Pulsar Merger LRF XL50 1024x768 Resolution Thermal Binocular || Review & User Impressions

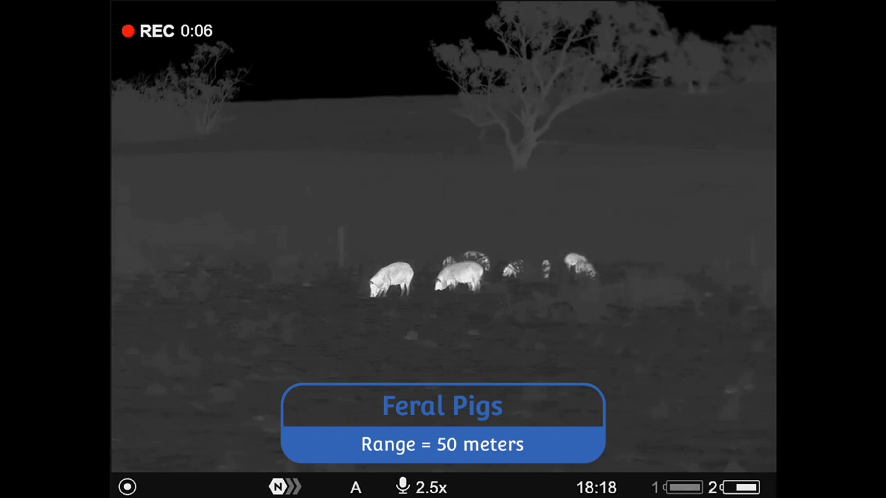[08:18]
the XL50 has nearly 40% more pixels than the 640 resolution XP50.
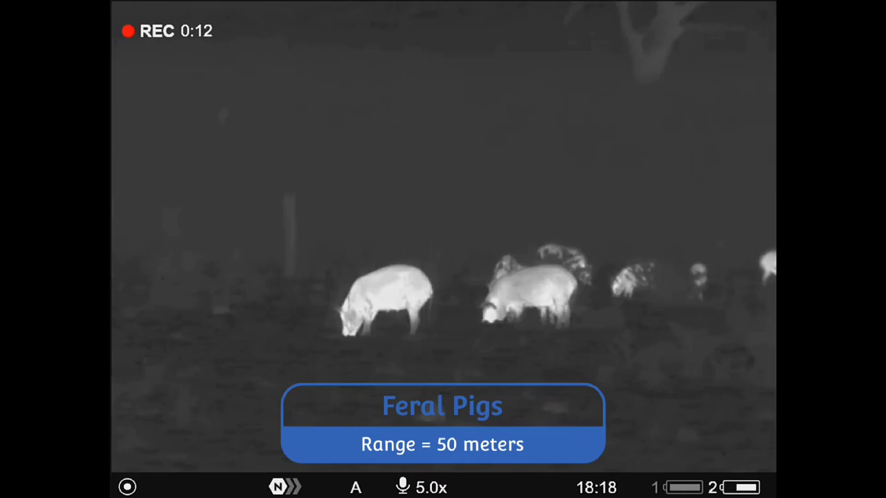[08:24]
So yes, digital magnification is notably improved, but I must say I'm getting ID at the long ranges mentioned above just using base mag.
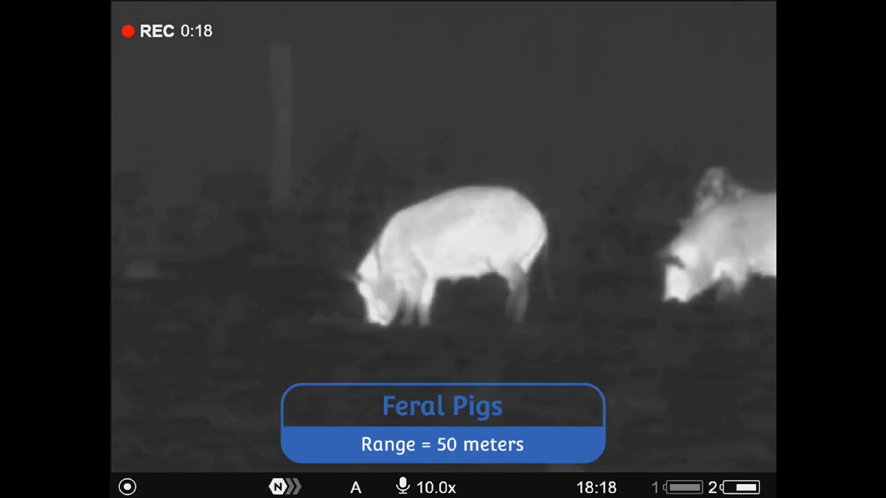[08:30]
Maybe I'm just used to running thermal, but I do prefer the best base mag image I
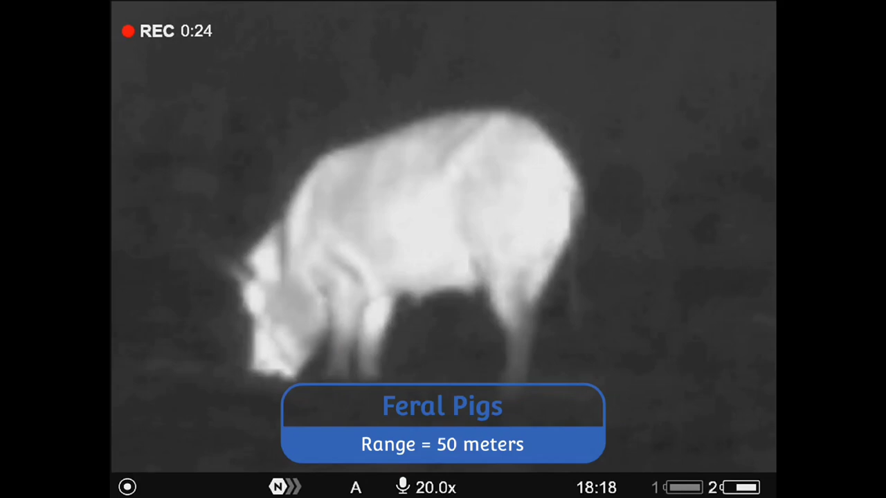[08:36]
can get to put the highest pixel density possible on that target animal.
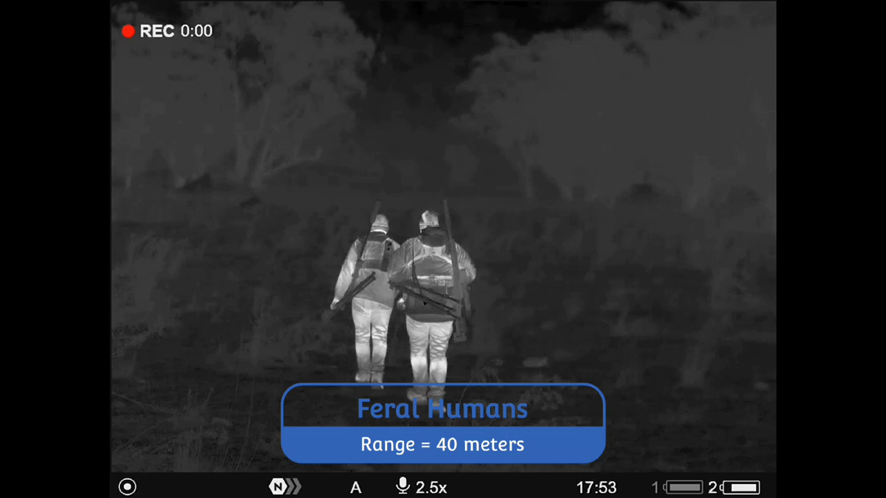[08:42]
Yes, sometimes things are very small on the eyepiece display, but with the XL50 as base mag, it's still an extremely sharp image.
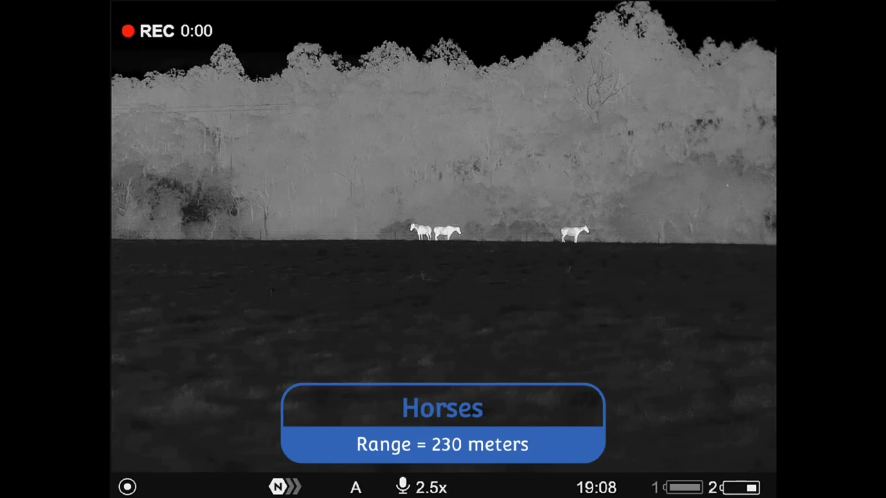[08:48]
Remember, with most thermals, and especially these mergers, the magnification is all digital.
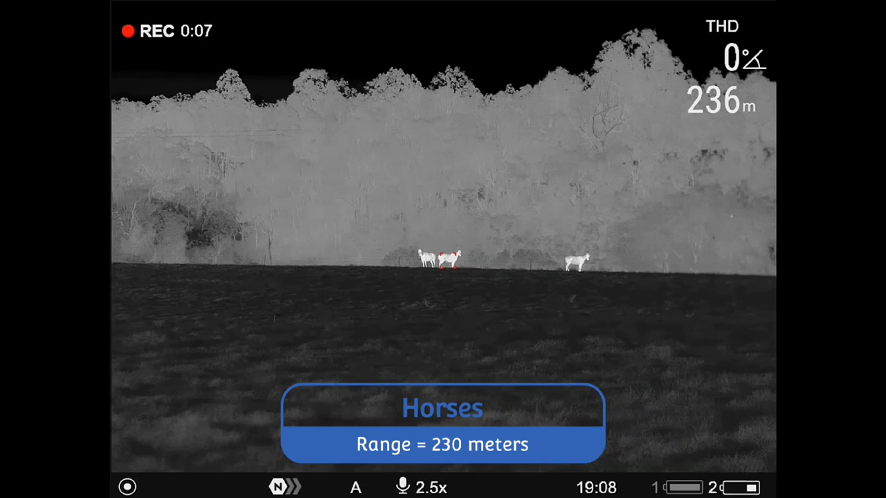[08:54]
So when you jump to a 5 mag or 10 mag image, you have halved or quartered that pixel density.
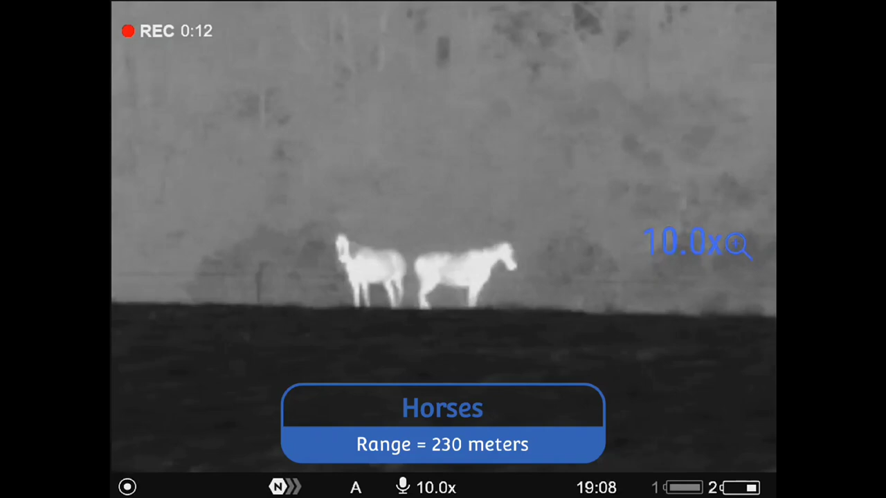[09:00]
It's still a good image at 10 mag, but I personally prefer the sharpness of base mag over watching a larger,
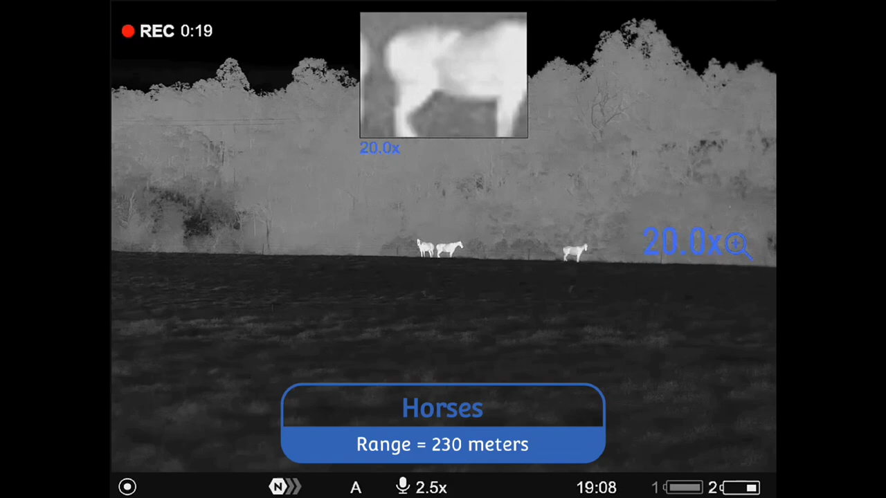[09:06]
more blob-like animal on the display at 10 mag. I've pondered this for a while now,